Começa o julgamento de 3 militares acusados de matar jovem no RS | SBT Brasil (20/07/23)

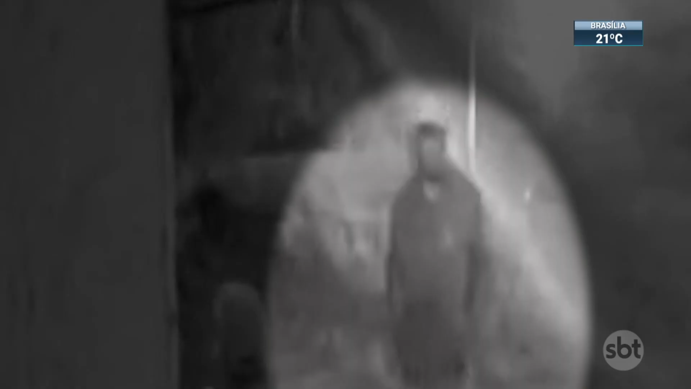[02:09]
uma moradora chamou a polícia porque o rapaz teria forçado o portão da casa dela.